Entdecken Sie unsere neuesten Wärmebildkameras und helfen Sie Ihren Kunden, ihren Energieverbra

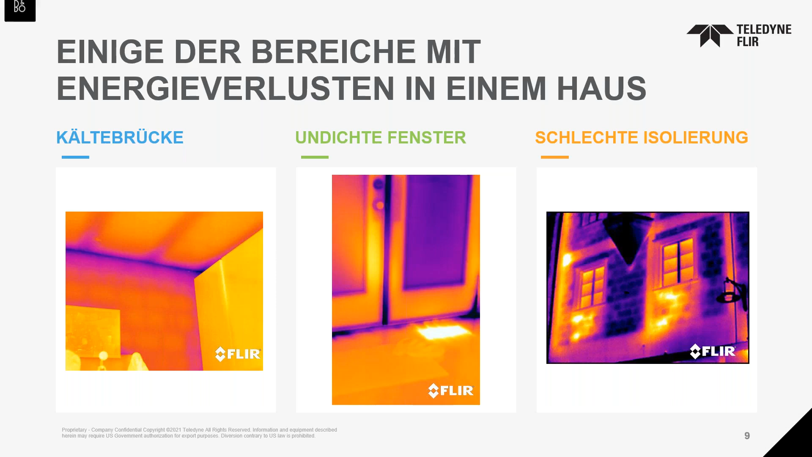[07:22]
Und besonders fehlende Isolierung, aber auch Rohrbrüche und so weiter sind mit einer Wärmebildkamera hervorragend zu entdecken. Die Kosten, die sind natürlich hochinteressant.
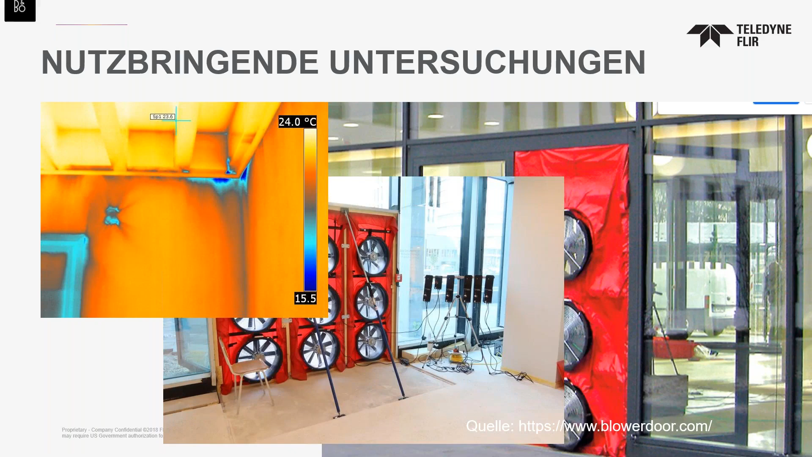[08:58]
On screen: scale top 24.0°C
weil dort einfach keine Dynamik drin ist, die aber dann durch diesen Unterdruck extrem deutlich werden. Ja, und hier hat man mal den Unterschied, das hier ist Aufnahme ohne diesen Unterdruck und das ist die gleiche Ecke dann mit dem Verfahren, mit dem Blower-Door-Verfahren. Und das kann für viele eben doch sehr effizient sein im Verhältnis zu den Kosten, die es verursacht.
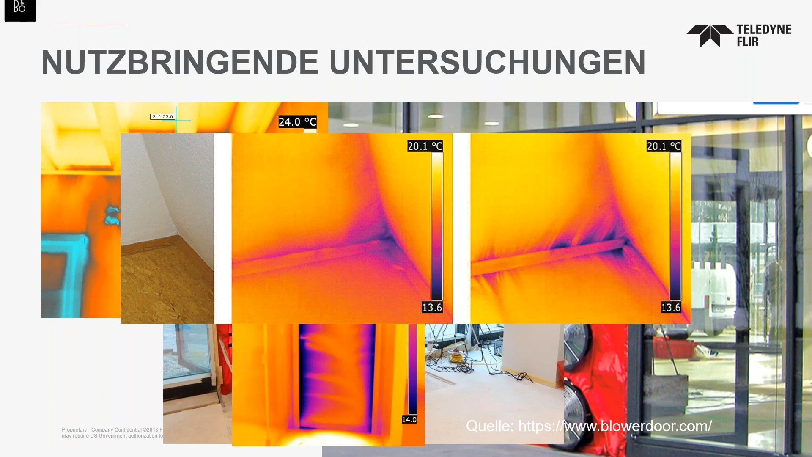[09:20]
Kommen wir zu der ersten Technik. Wir sprechen immer davon, dass wir Technik zur Verfügung stellen, um solchen Problemen auf den Grund zu gehen. Die Flirbank Pro ist eines der verfügbaren Tools, um diese Probleme zu erkennen.
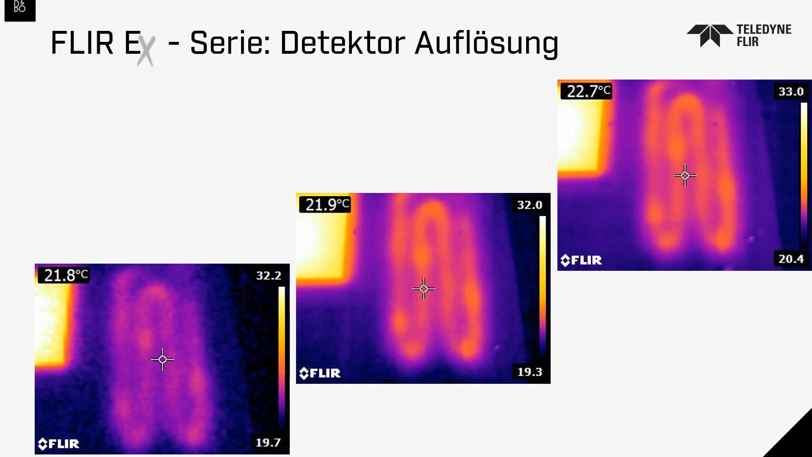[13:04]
verschiedene Pixelauflösungen und die drücken sich natürlich in einem homogeneren Bild aus. Und je nach Anwendung kann das eben wichtig sein, dass man eine entsprechende Auflösung hat und bei einfacheren Anwendungen ist es gar nicht nötig. Da muss man im Speziellen drauf schauen. Das Nächste ist die thermische Empfindlichkeit. Die ist natürlich dann wichtig, wenn wir geringe Temperaturunterschiede deutlich wahrnehmen wollen. In dem Fall haben wir hier verdampfende, verdunstende Wassertropfen, die durch ihre Verdunstungskälte sichtbar werden. Und da sieht man halt, dass man mit dieser thermischen Empfindlichkeit von 0,15 Grad Celsius oder Kelvin diese
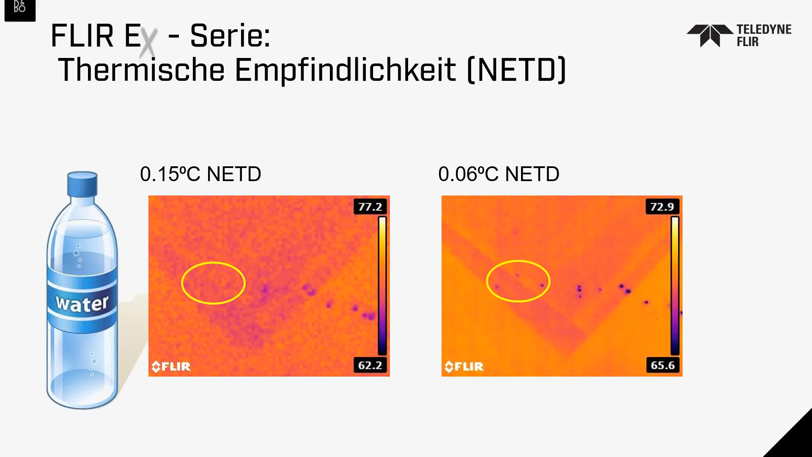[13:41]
verdunstende Feuchtigkeit praktisch übersehen kann und mit einer besseren 0,06 eben nicht. Da muss man auch schauen. Anwendungen, die geringe Temperaturunterschiede beinhalten, benötigen eine bessere Thermenschirmempfindlichkeit in kritischen Bereichen.
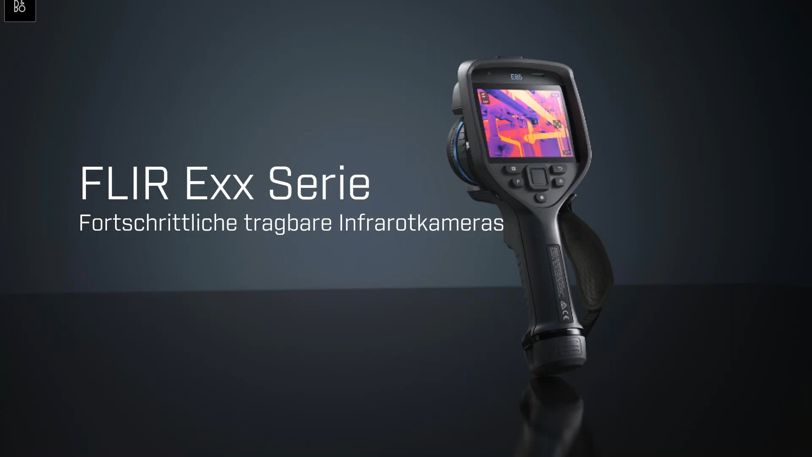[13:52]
Dann kommen wir hier zu diesen Top-Produkten. Die EXX-Series sind fortschrittliche Wärmebildkameraplattformen mit integrierten Mikrofonen für Sprachaufzeichnungen. Ist vollständig kompatibel mit den Plug-ins, die es für unsere Thermal Studio Software noch gibt. Und erzeugt eine ganz andere Effizienz bei der professionellen Arbeit. Wenn Sie Dienstleister sind, Berichte erstellen müssen. und so weiter. Alles diese zeitraubenden Dinge.
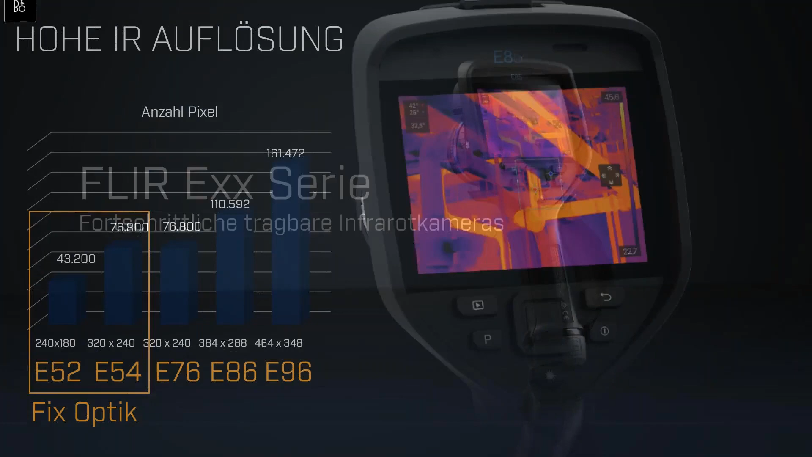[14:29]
Da lohnt sich der Blick auf dieses Kamerasystem, was dann eingebunden ist, auch in unser Ecosystem, was dann gleich kommt. Die Infrarotauflösung, die Detektorauflösung, die steigen bei dieser Serie natürlich dramatisch an bis hin zu 640 mal 480 Pixel. Hier ist noch ein kleiner Zahlendreher drin. Und das ist dann wichtig, wenn man wirklich ganze Fassaden aufnehmen möchte, wenn man Teile dieser Fassaden im Detail aufnehmen möchte und wenn man einfach Optiken wechseln möchte.
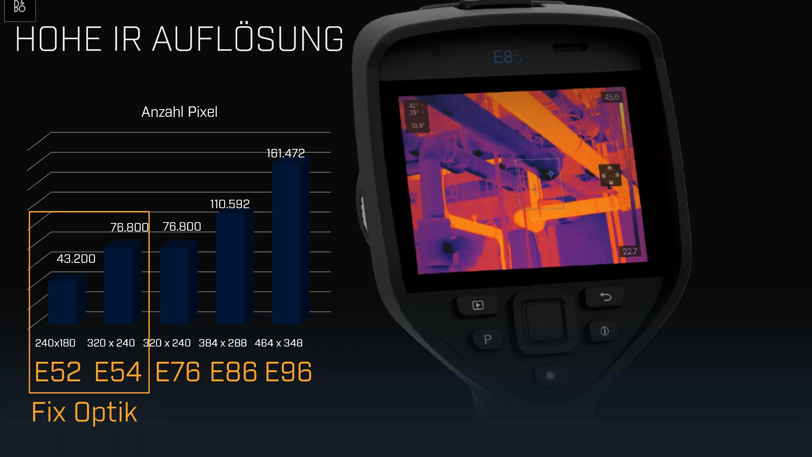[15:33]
Die beiden Typen hier sind allerdings mit der Fixoptik ausgestattet. Da kann man keine Optiken wechseln und die drei anderen sind dann kompatibel für unsere Autokaloptiken. Hier sieht man die unterschiedlichen Linsen und die unterschiedlichen Ausschnitte, die damit erzielbar sind. Wie gesagt, kleine Details muss man eben auch mit der entsprechenden Optik anvisieren. Große Übersichten erreicht man gut mit der Weitwinkeloptik.
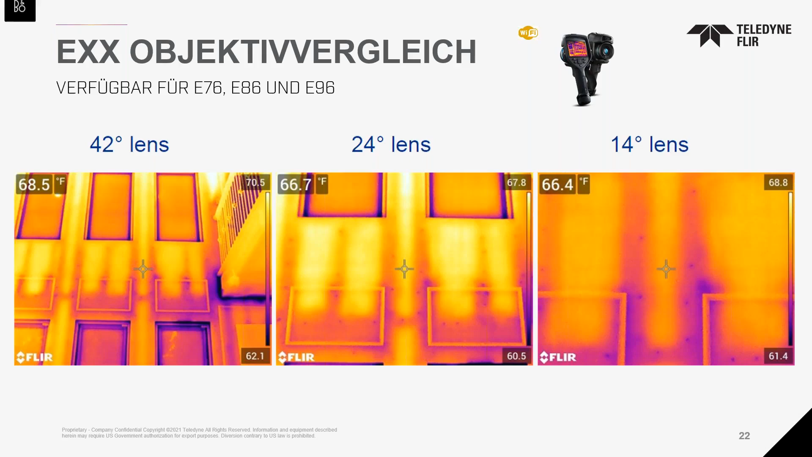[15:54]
All unsere Kamerasysteme sind mit einer MSX-Funktion ausgestattet. Multispektral, Punkt, Punkt, Punkt. Und was ist da die Auswirkung? Das heißt, wir legen das visuelle Tageslichtbild auf das Wärmebild und zwar nur die Kanten aus diesen. Und das erzeugt dann eben Signaturen bzw.
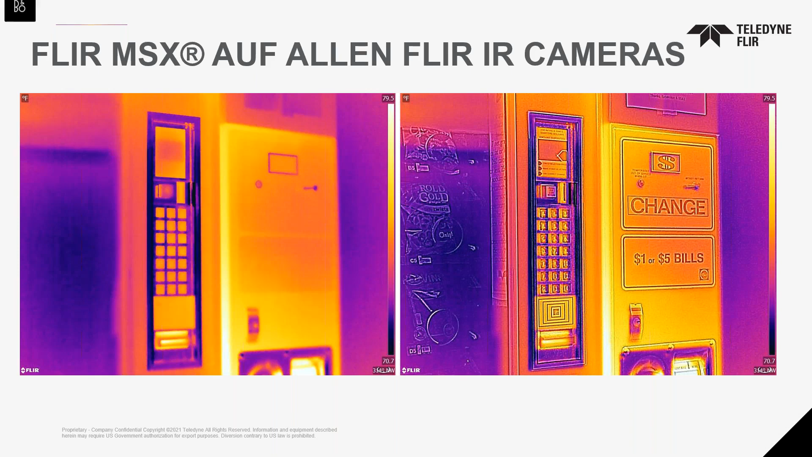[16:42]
die eben sehr vorteilhaft ist, gerade im Elektrobereich, aber auch im Gebäudebereich. Speziell Photovoltaik, Spezialisten sei angemerkt, profitieren davon. Die haben dann eben auch jede Zelle im Blick, jede Leiterbahn usw. und können da ihre Schlüsse daraus ziehen. Ja, all die Kameras, die Sie jetzt gesehen haben, erzeugen Informationen, die dann auch verarbeitet werden müssen. Und mittlerweile reden wir nicht nur von Software, wir reden von einem Software-Ecosystem. Basierend auf einer Cloud.